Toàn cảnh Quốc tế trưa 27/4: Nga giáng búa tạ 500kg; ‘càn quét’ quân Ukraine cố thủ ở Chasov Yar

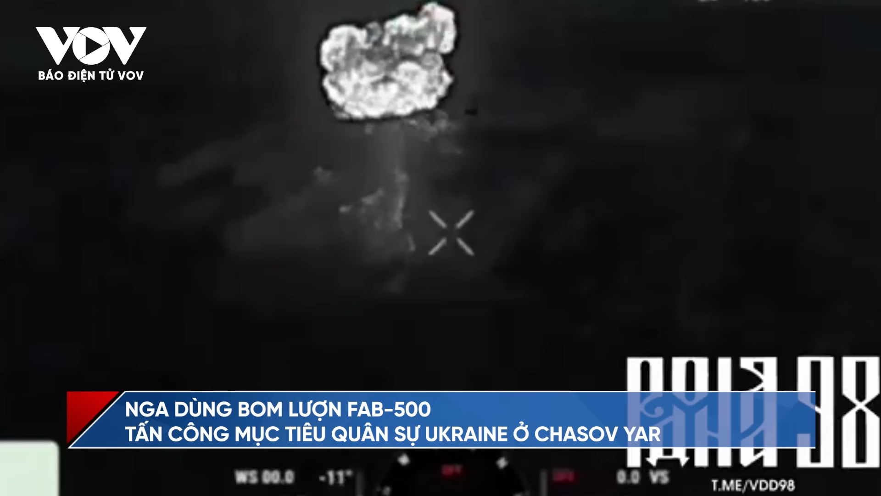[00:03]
Nga dùng bom lượt FAB-500 tấn công mục tiêu quân sự Ukraine ở Chasovia.
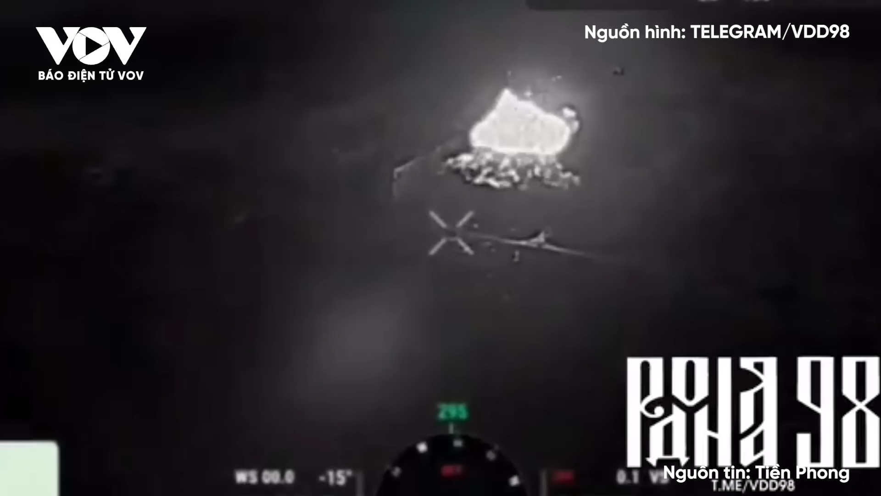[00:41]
Thưa quý vị, truyền thông Nga vừa công bố một đoạn video ghi lại khoảnh khắc quân đội nước này tấn công các mục tiêu quân sự của lực lượng vũ trang Ukraine ở Chasovia bằng bom lượt FAB-500.